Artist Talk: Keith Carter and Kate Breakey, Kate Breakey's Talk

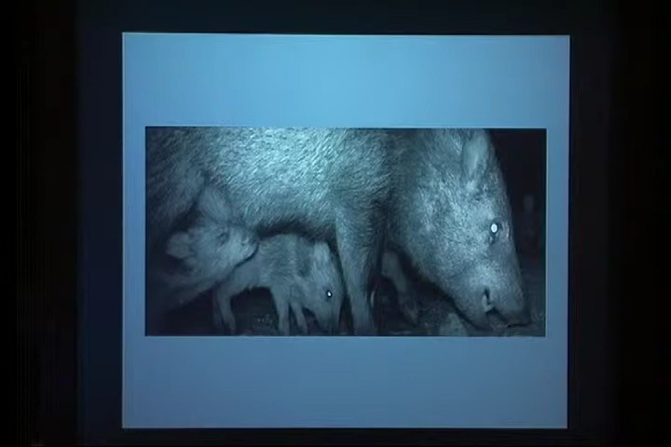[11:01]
Now the eyes, because it's infrared at night, the light, the infrared, makes the retina of everything glow like that. So the glowing eye is all about the infrared photography. And here, you see, this is a poor little fox who's blind in one eye. So the camera, because it makes the tiniest little noise when it's set off, and because it has this tiny little red light,